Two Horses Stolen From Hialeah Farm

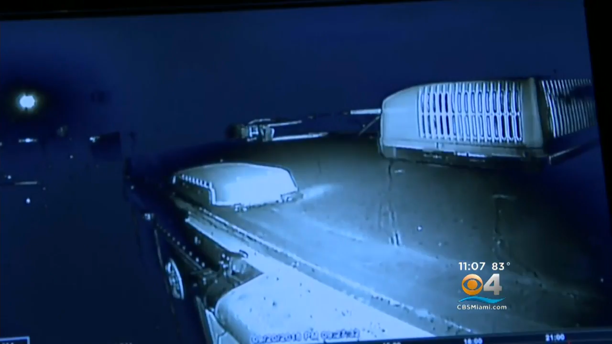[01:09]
AND IN JUST A MATTER OF MOMENTS HE WALKS AWAY WITH THE ANIMALS WORTH $15,000 A PIECE.